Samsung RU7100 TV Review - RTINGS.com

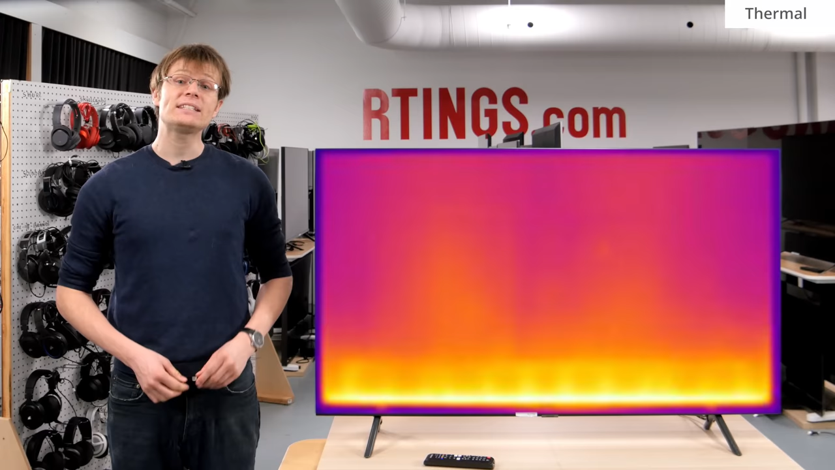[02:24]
This is due to the location of the LEDs at the bottom. Now we'll move on to the picture quality.